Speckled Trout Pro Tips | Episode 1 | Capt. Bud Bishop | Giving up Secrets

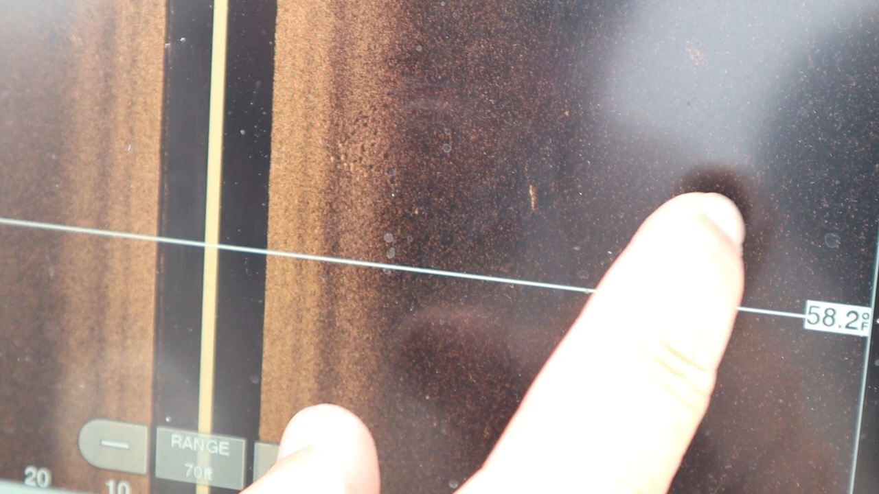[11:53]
There's another pot of bait. There's a gar. There's a school of trout.